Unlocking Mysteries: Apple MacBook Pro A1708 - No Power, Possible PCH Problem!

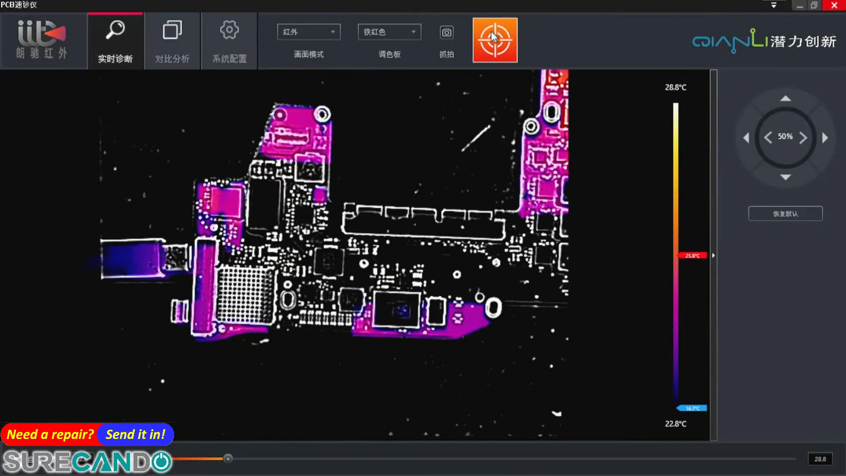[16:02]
On screen: scale top 28.8°C, scale bottom 22.8°C
0.84. So that coil there getting warm, probably that's on.
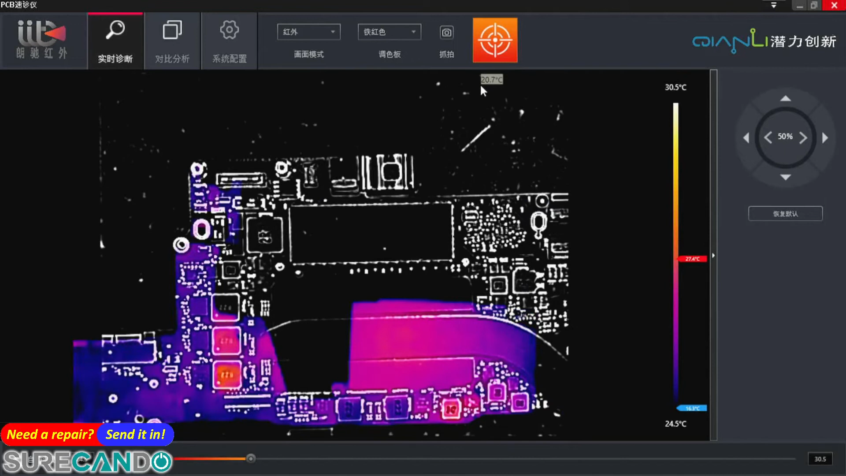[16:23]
On screen: scale top 30.5°C, scale bottom 24.5°C
We check the multimeter, voltage mode.
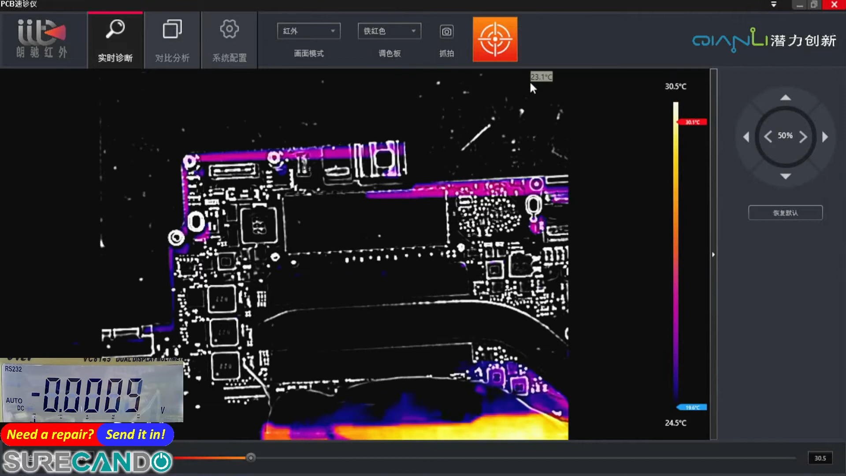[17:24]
On screen: scale top 30.5°C, scale bottom 24.5°C
Zero point nine, one, one point two, 0.95.
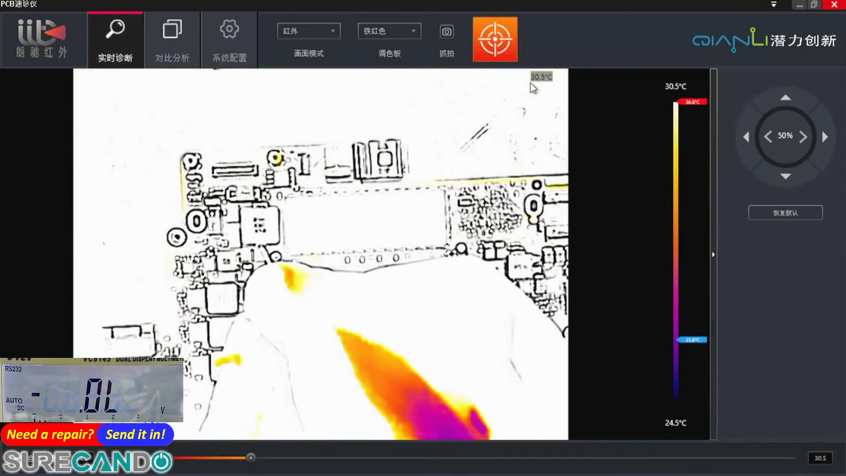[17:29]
On screen: scale top 30.5°C, scale bottom 24.5°C
11 volts.
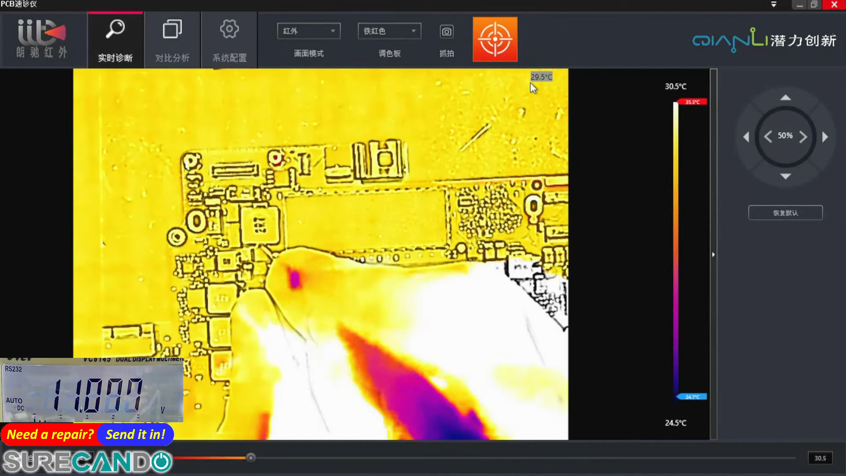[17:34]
On screen: scale bottom 24.5°C
Okay, interesting. Hmm,
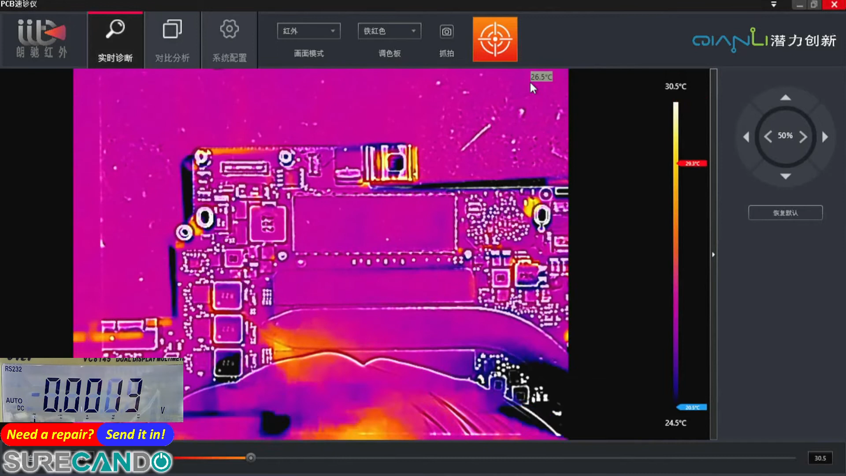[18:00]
On screen: scale top 30.5°C, scale bottom 24.5°C
3.3. That's really odd. Yeah, okay, that's better. Yeah, 5 volts is all present, 3 volts present. Let's cut the power.